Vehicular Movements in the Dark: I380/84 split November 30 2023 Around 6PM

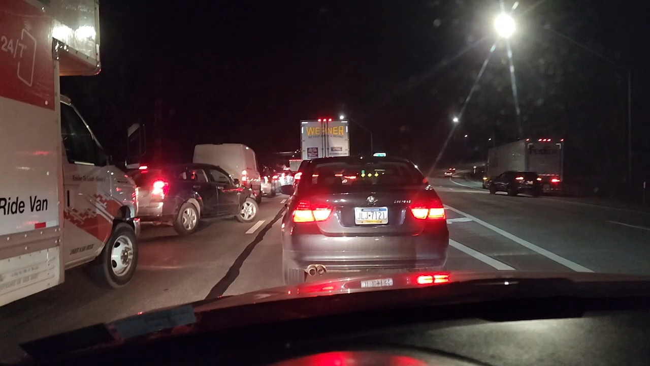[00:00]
okay someone's getting creative we're all stuck here we see reverse lights let's go to a wider angle here and oh this is just great wait wait wait wait wait
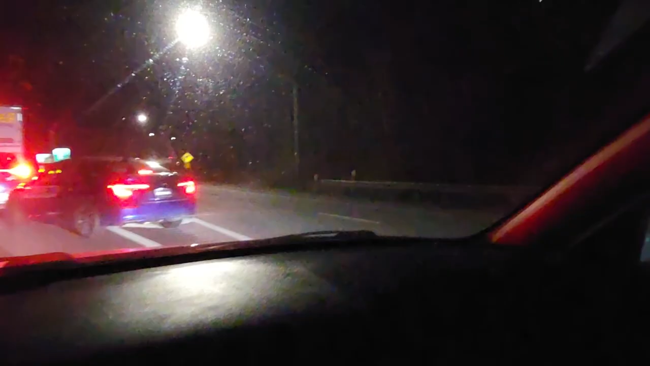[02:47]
wow the people walking around it's amazing oh dear am i looking at more aggressive he's backing up now he's not that seems wise that seems wise